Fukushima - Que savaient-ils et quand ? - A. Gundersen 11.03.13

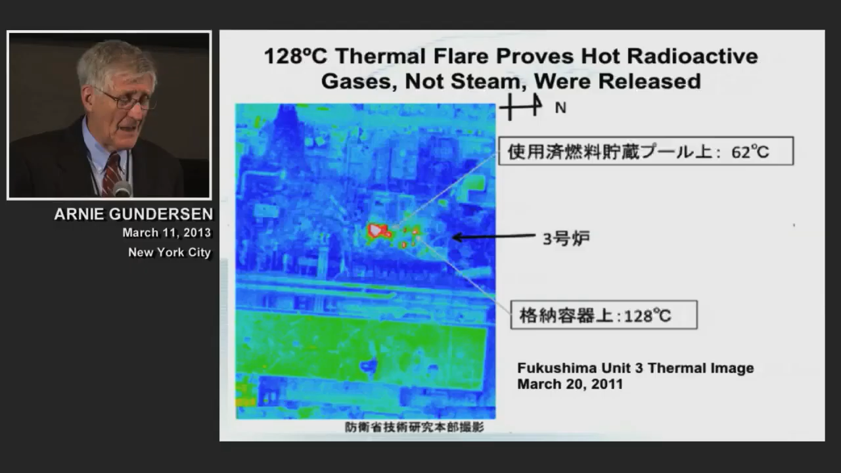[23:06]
Now, how do I know that? This is an important slide. It's kind of blurry. It's an infrared image of Unit 3. The large blotch in the center of the screen is the spent fuel pool on Unit 3. That's true. And the temperature of the gases coming off the spent fuel pool are 62 degrees centigrade, which means that the fuel is boiling and it's mixing with cold air, and there's a bath of hot radioactive air over the fuel pool at 62 degrees.